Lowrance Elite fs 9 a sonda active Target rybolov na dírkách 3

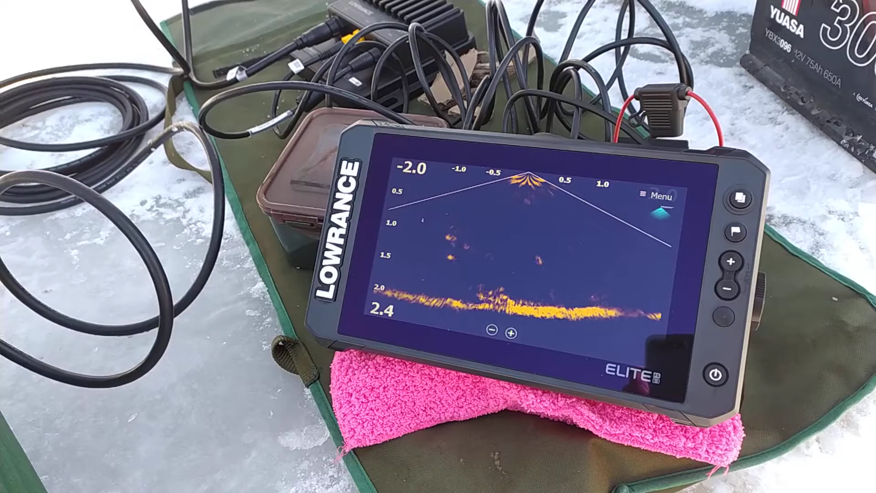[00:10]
Kvanto? Ne, ne, kde pak? Červík? Taky nic. Nádherná ukázka Elite FS a Target sondy. Pohled dolů.
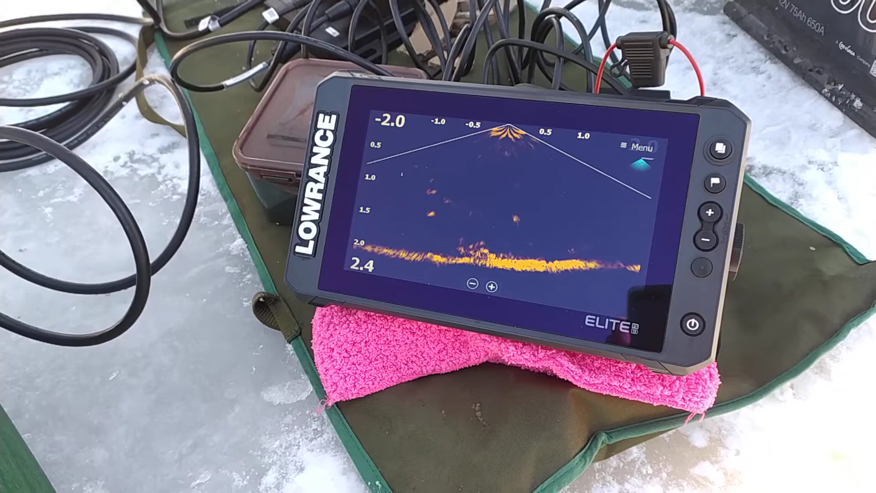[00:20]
Jsme u Vítka na rybníku Pokutník na Dírkách. A jestli někdo bude říkat, že ty ryby nemá, tak ať si pořídí takovouhle hračku.